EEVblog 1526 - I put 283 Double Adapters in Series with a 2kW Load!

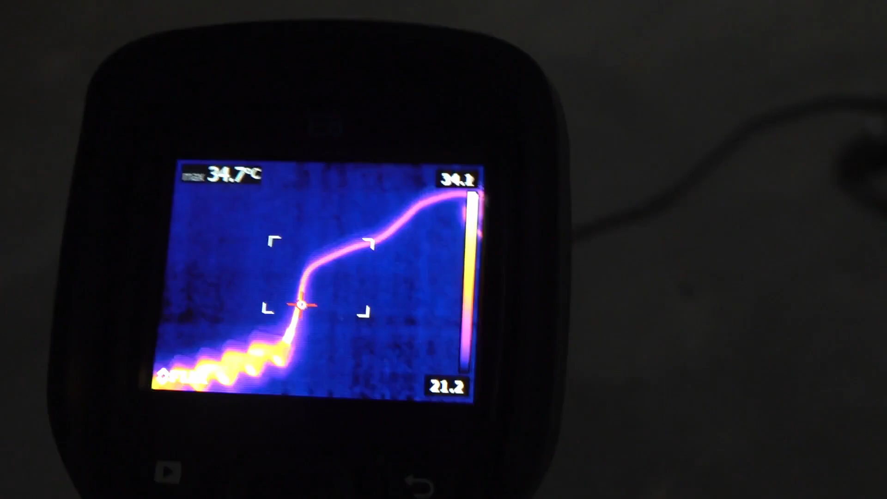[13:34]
On screen: max 34.7°C
The cable there. The cable's at, like, 28 degrees. And then, there's the heater.